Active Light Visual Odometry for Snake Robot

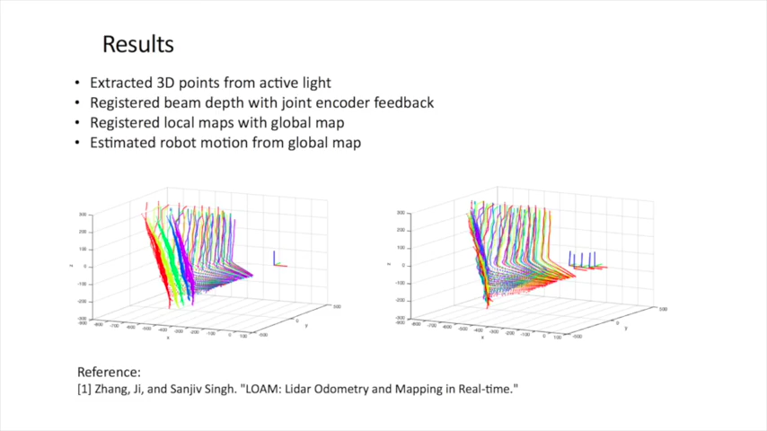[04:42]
After doing registration, we can align all the local maps into one global map. The frames on the right indicate the trace of the motion of the robot. This is a video demonstration of our project. The snake robot is scanning the environment using the SNAZER sensor on its head module.